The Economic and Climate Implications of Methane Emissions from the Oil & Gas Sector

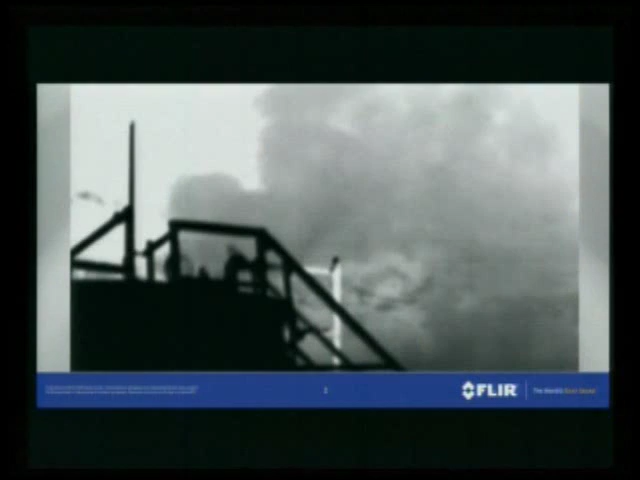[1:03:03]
And be able to make those repairs more quickly, and often more cost effectively.
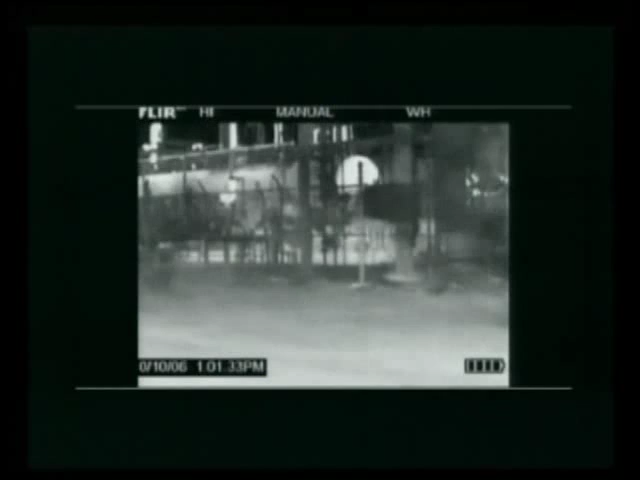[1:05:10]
And what I want you to notice is that's outside the fence line of this plant. That's from an underground leak from a 36 inch pipe feeding into that plant.
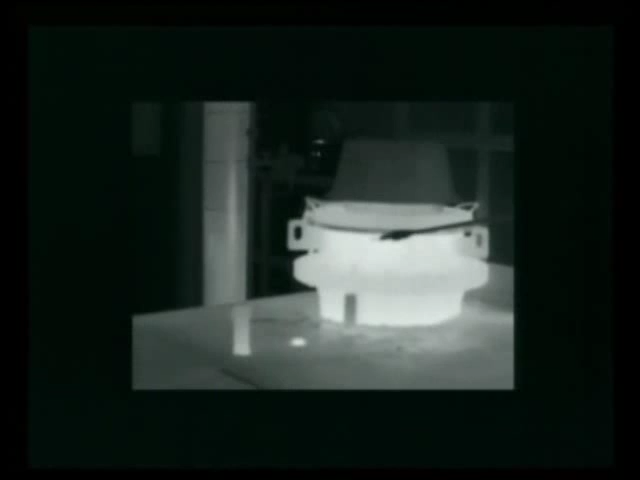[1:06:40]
We can see it with the camera. And I'm going to turn on what we call high sensitivity mode,
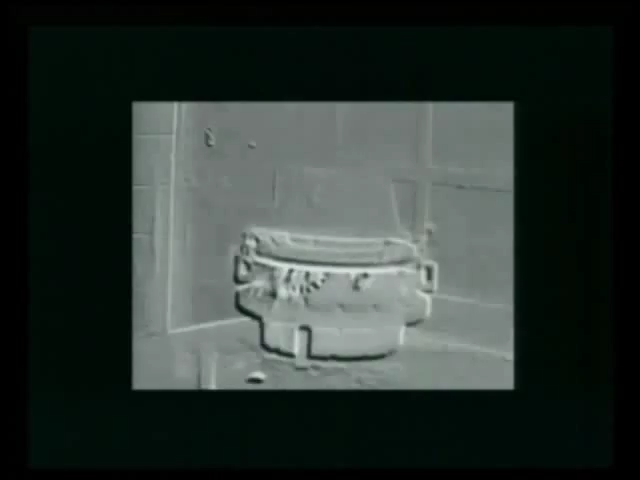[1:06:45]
where in this digital filter, you can see exactly where the leak is.
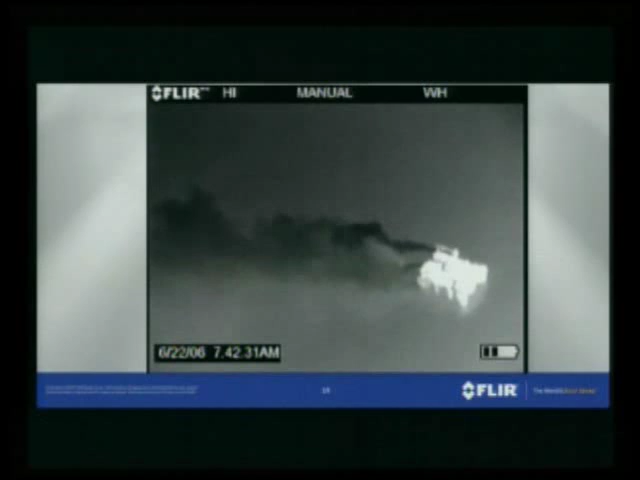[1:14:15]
But I just want to leave you with, we find the big leaks fast.
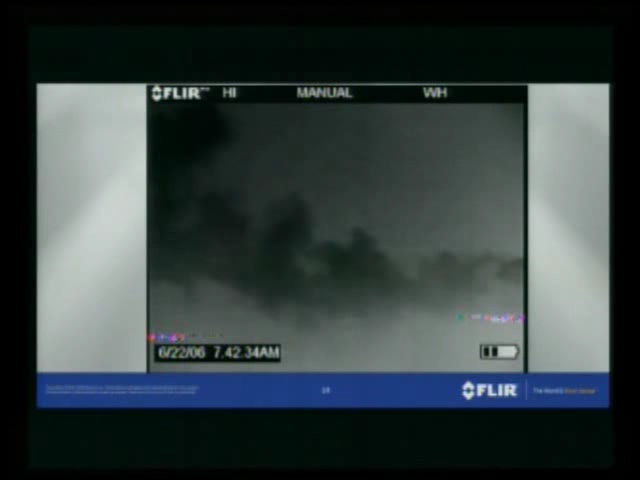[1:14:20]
And we're looking for those super-admitters. Thank you. So Paul, will you grab the camera? And we're going to just switch from the PowerPoint.
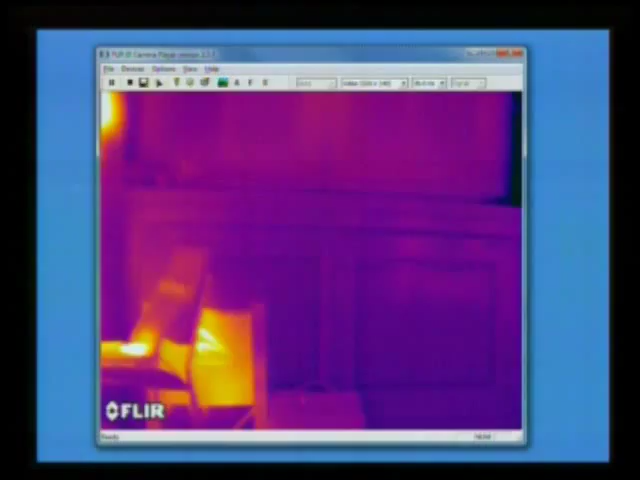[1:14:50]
you'll see that this camera is shaped like a camcorder.
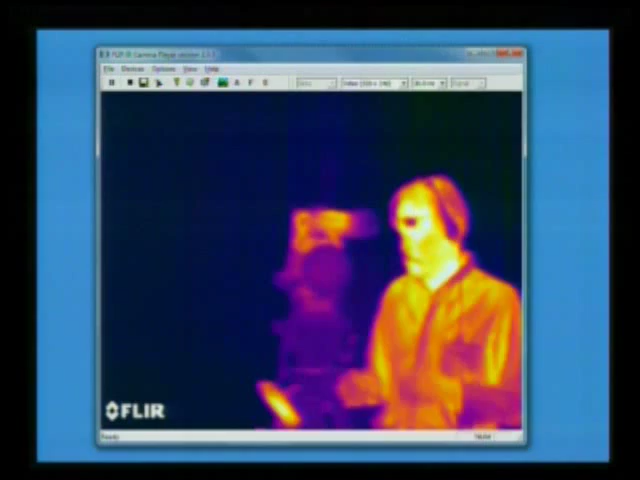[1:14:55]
It operates on a battery. And it will operate for several hours on a battery.
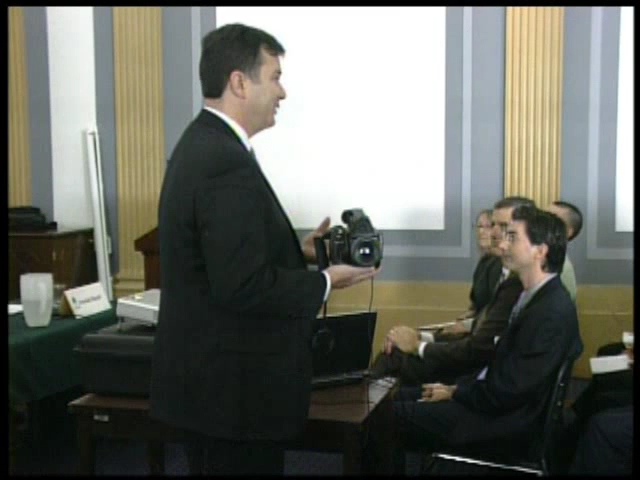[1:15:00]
Don't give all of you a chance to see yourselves there.
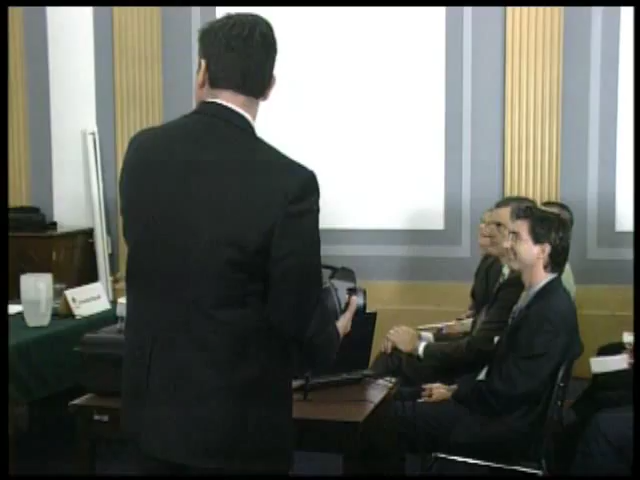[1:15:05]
So lighter colors are warmer, darker colors are cooler in this particular palette.
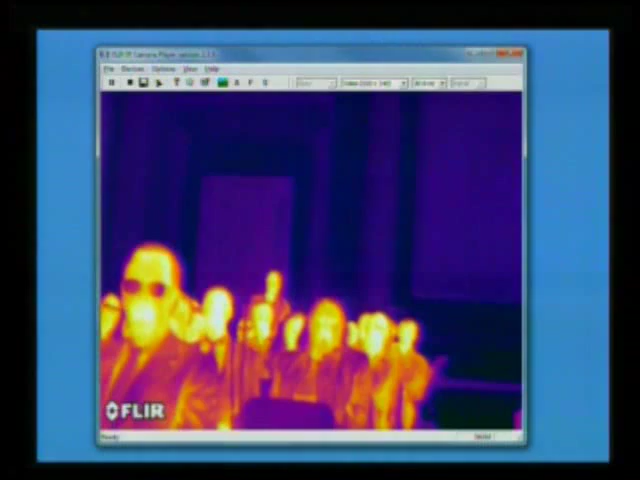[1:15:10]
It is a calibrated instrument in that it measures temperature.
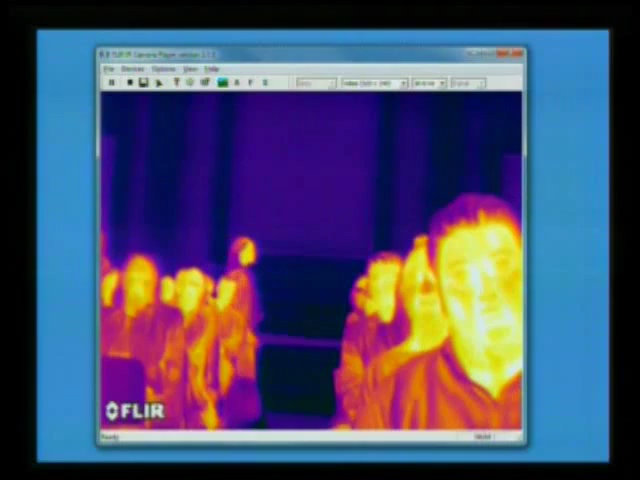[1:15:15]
So we can see what everyone's temperature is.